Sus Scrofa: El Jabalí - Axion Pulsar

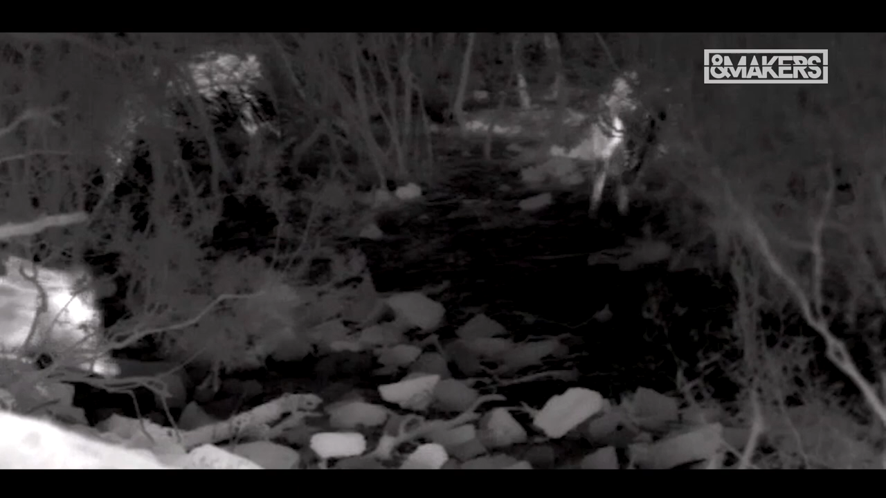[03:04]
Pulsar Action, nos metimos en faena rápido y bueno, empezamos a ver los primeros jabalíes y bueno,
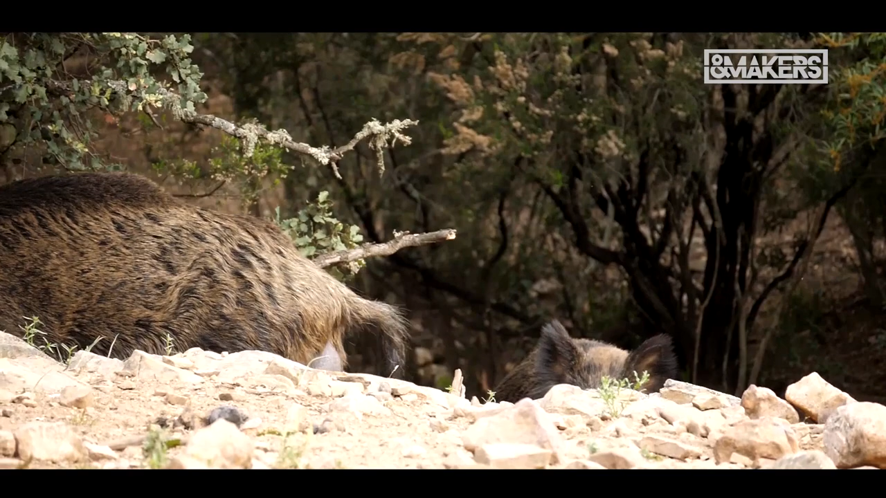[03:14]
más o menos la intención que teníamos era ver un poco el comportamiento, ¿no? Hasta qué punto los animales hacían una cosa, hacían otra.
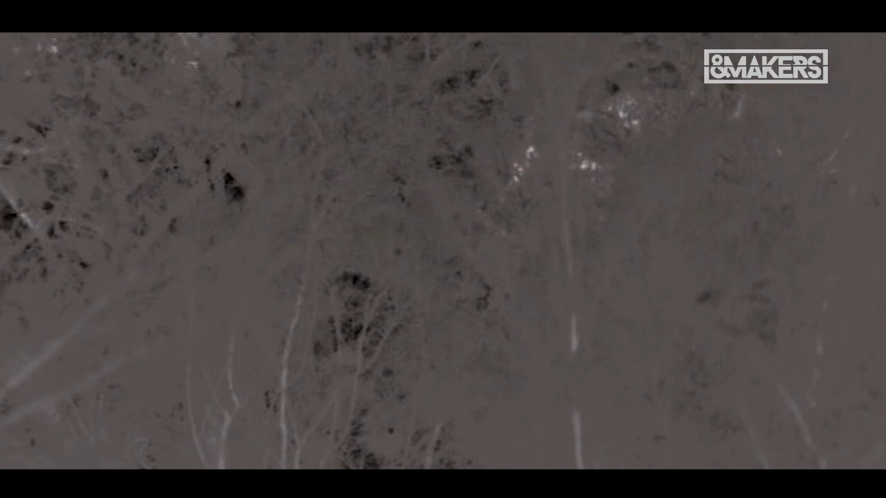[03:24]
Empezamos pronto, quedaba una hora de luz y bueno, ayudados del térmico,
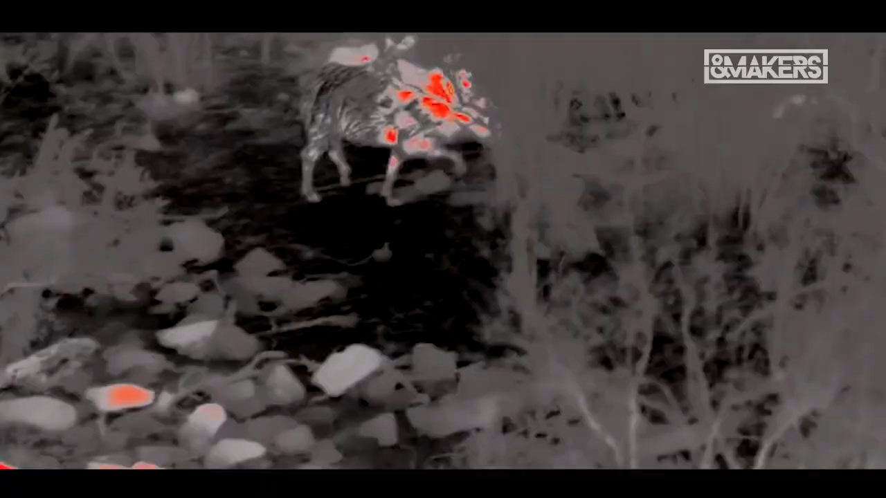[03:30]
pues los guarros en zonas claras los dominamos bastante bien a simple vista, ¿no?
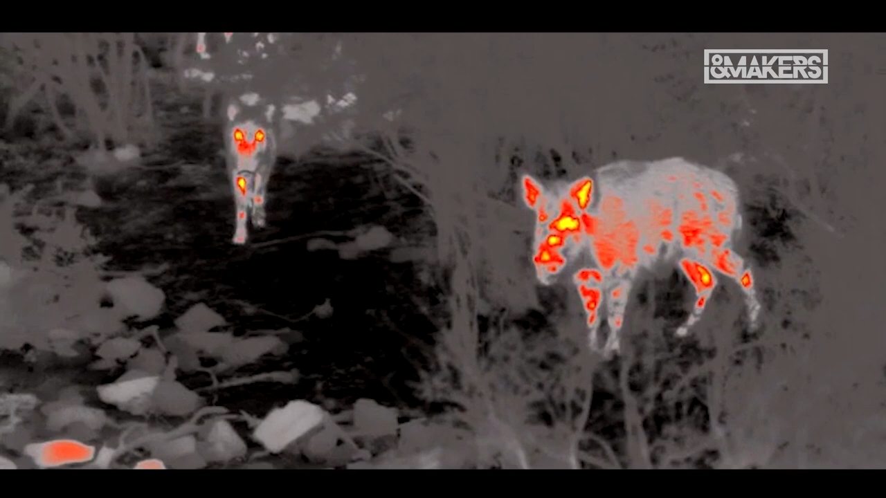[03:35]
Pero en zonas más apretadas, más boscosas, ya el térmico nos empezaba a ayudar, ya no solo para ver el animal,
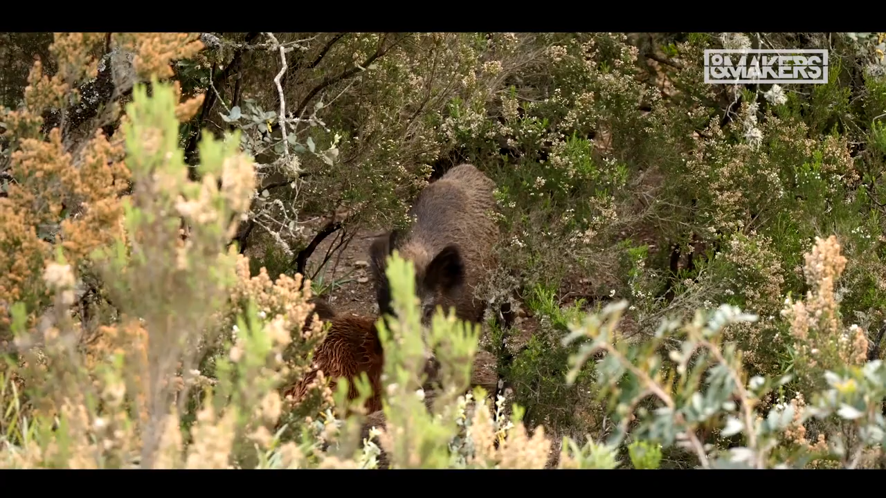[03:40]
sino también para ver los comportamientos, porque muchas veces veíamos un jabalí y de repente pasaba y ya no se oía nada,
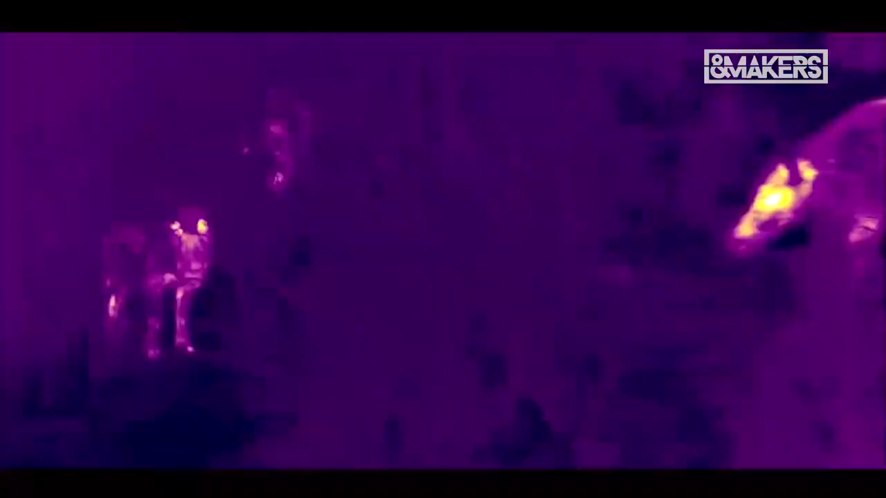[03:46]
y mirábamos con el térmico y efectivamente el animal estaba ahí cogiendo vientos,
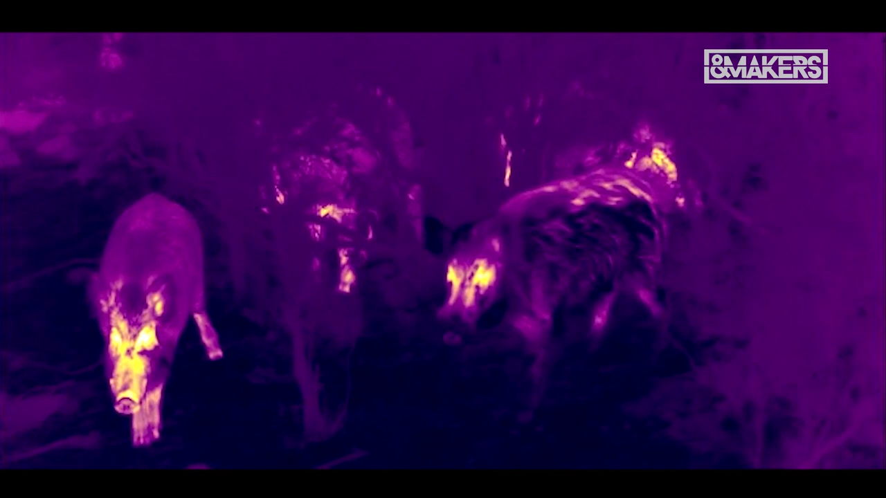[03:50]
viendo a ver si salía, claro, si no salía.
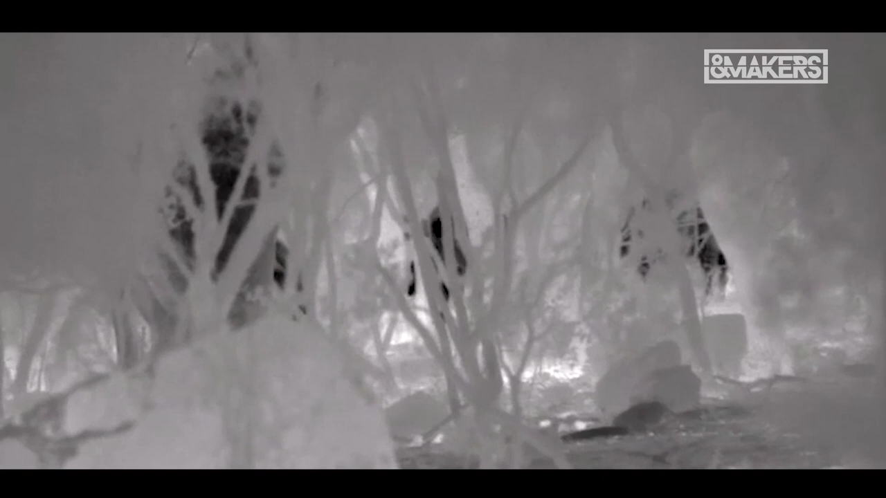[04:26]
Ahora vamos a esperar un poquito más para que se haga un poquito más de noche y caiga la luz y el pulsar funcione sus plenas cualidades.
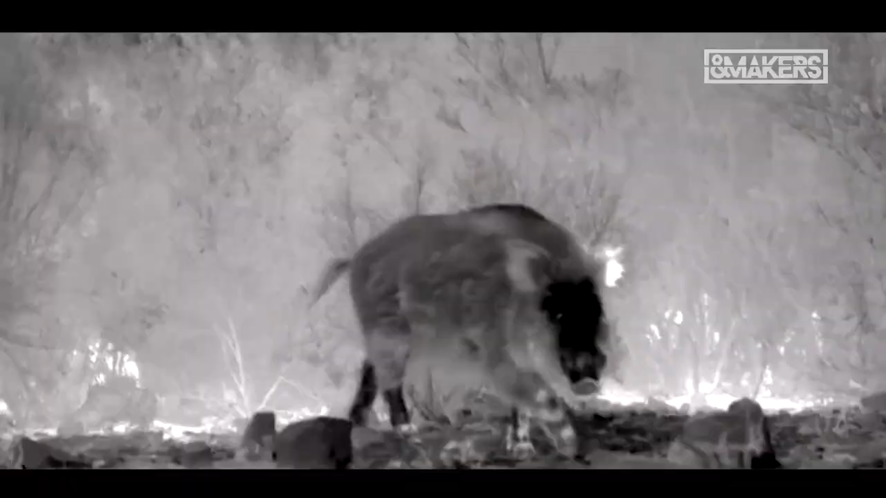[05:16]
y cuando se les acercaba un guarro más joven, un macho a lo mejor de 70 kilos, ya un navajero, les acudían, no dudaban en ningún momento de plantarle cara, ¿no?
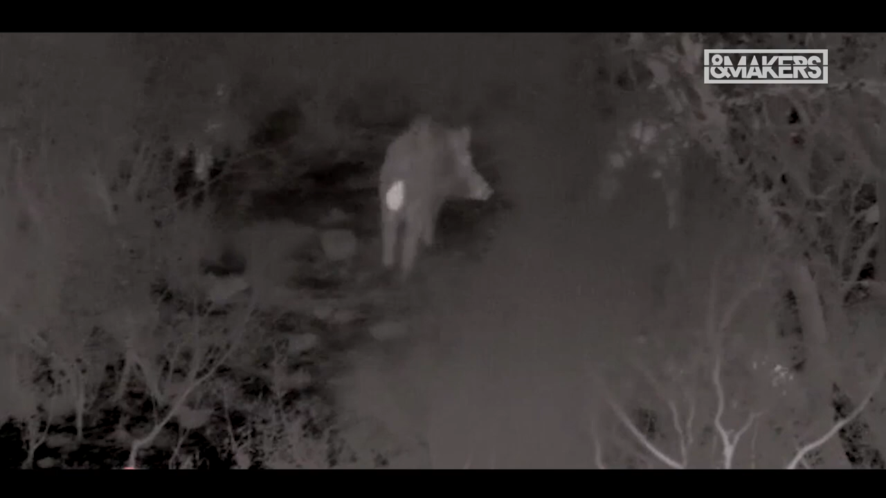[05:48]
y había un macho sobre todo bastante grande, que era el más peleón de todos, ¿no?,
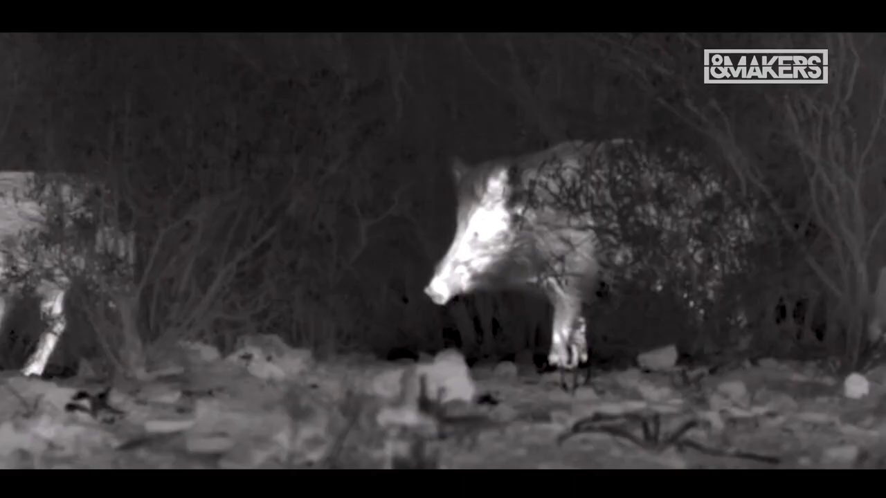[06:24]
que muchas veces cuando estamos de espera y nos entra una piara, observamos que, por ejemplo, hay un guarro grande comiendo y decimos, joder, si está dejando comer a un guarro de...
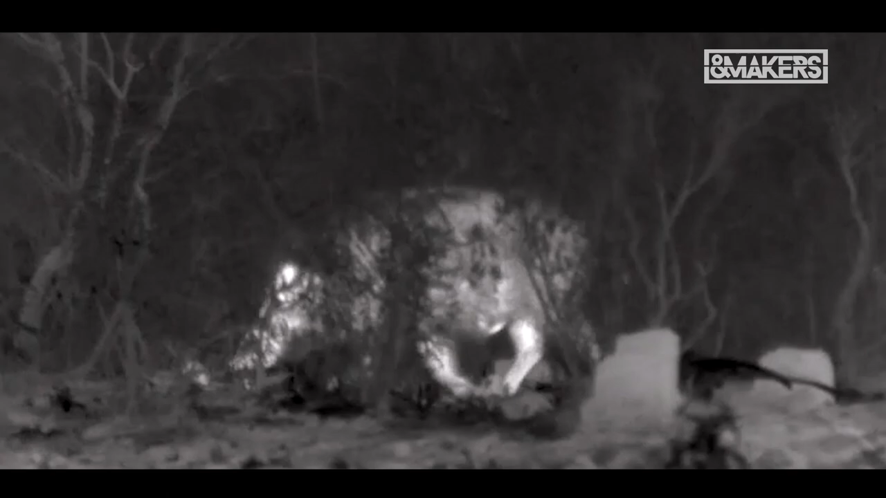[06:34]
No, un guarro, no, un rayón y a la guarra, pero en el momento en que se acerca uno de 50 kilos un macho, le pega y le quita de en medio.
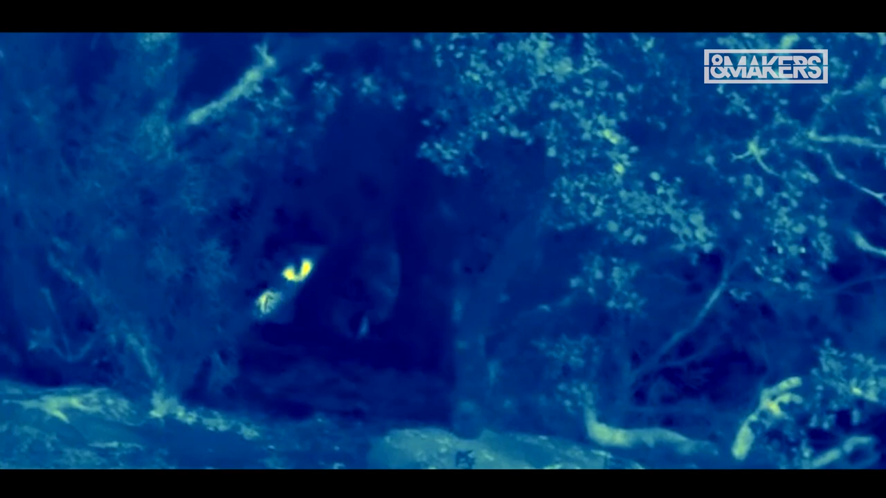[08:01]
pudimos llegar a ver incluso a una distancia de 60 metros ya parados con los animales comiendo qué animales tenían más boca o tenían menos boca.
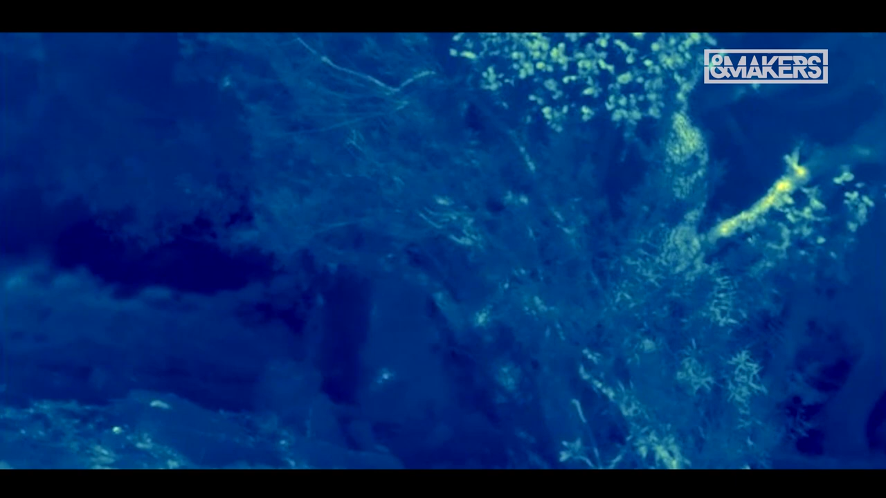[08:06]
Normalmente pensamos que directamente solo se ve la silueta, pero podemos llegar a observar perfectamente cómo le levantaba el morro al animal,
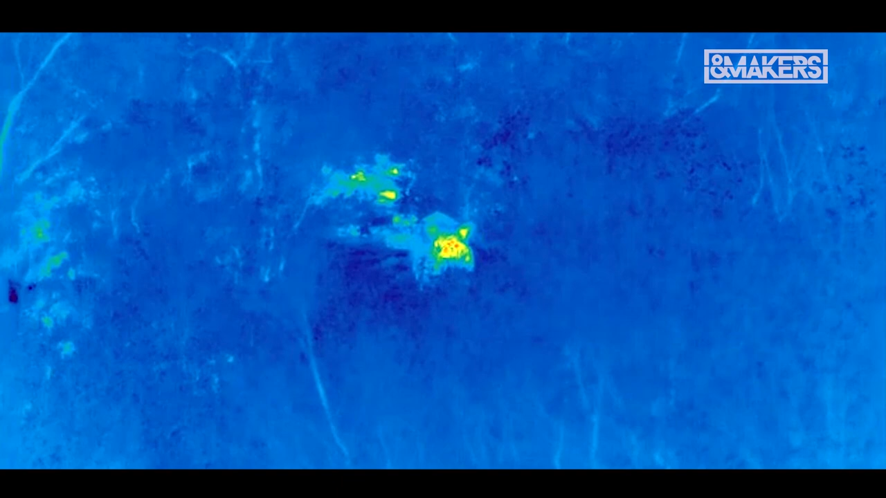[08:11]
y pues bueno, pues es una cosa que nos aventaja bastante,
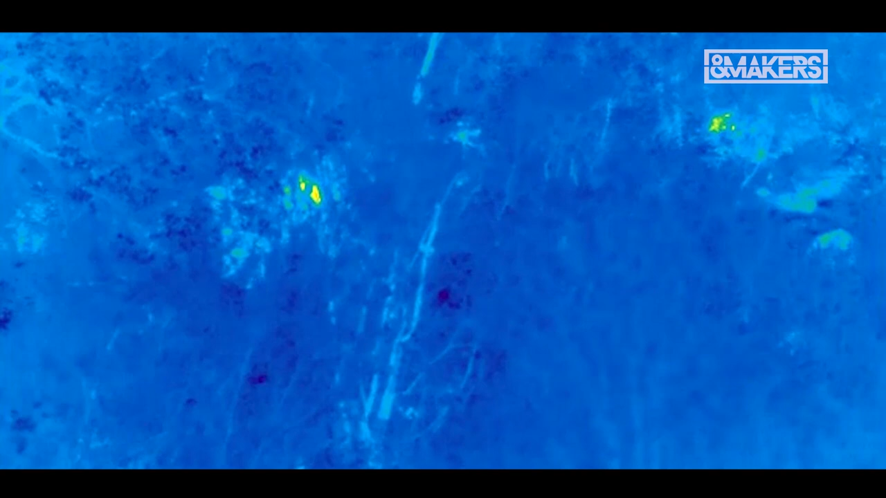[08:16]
y sobre todo que nos ayuda a no equivocarnos cuando estemos de espera
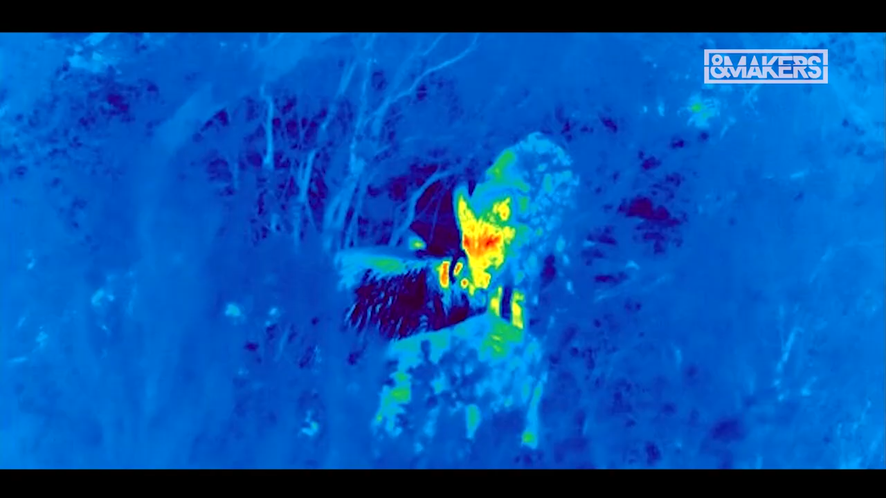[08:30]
le echa literal del cebadero y se pone a comer,
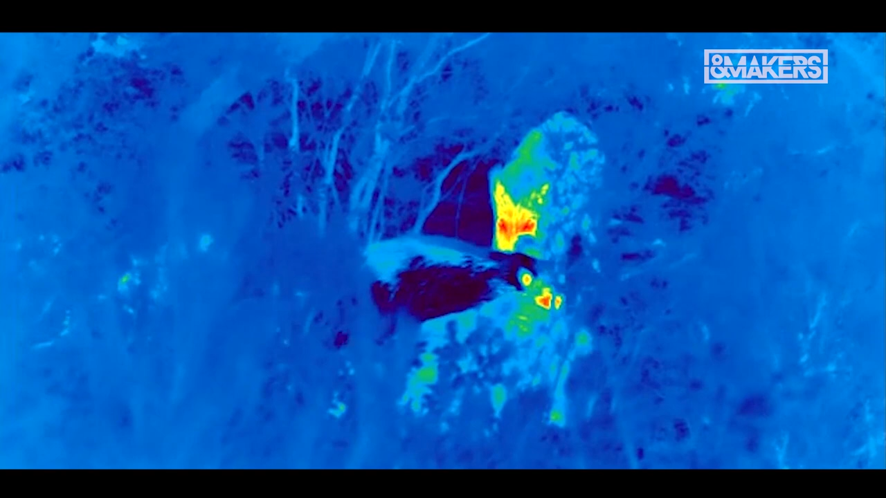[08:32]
y las hechuras, ¿no?,
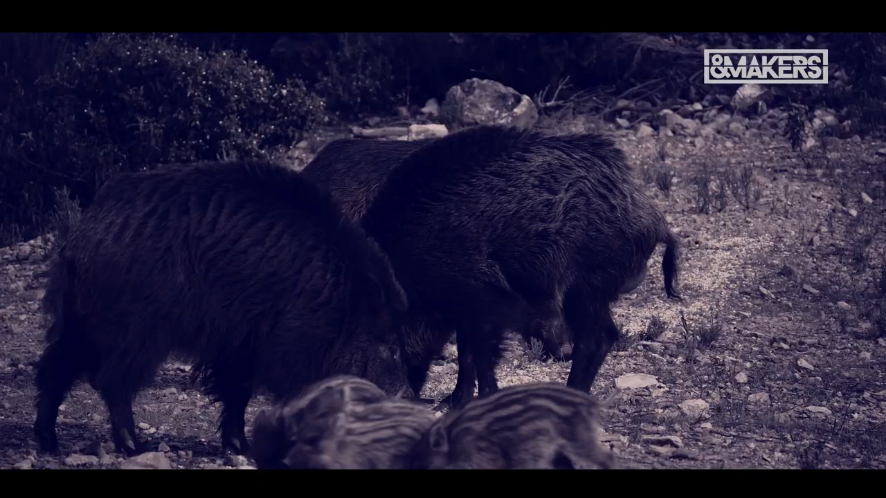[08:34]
casi todo es prácticamente igual a un macho viejo, pero cuando de repente echas, en este caso, el binocular Action a la cara y observas,
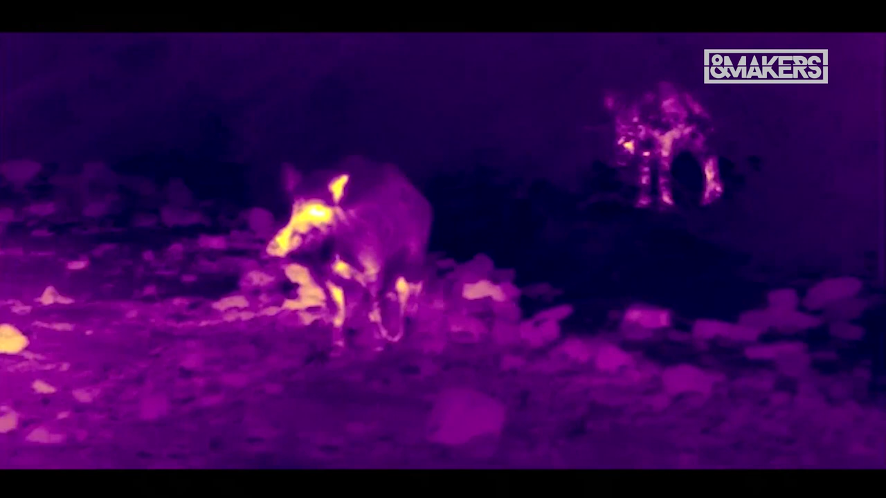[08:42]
ves perfectamente que el morro lo tiene muy afilado y que a lo mejor la decisión de tirar no es la más acertada.